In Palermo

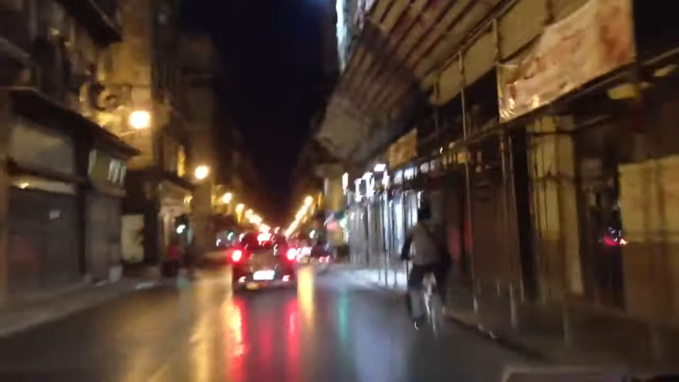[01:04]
Attends, ça c'est Via Roma, non? Bah Via Roma, ok. Hey, attends.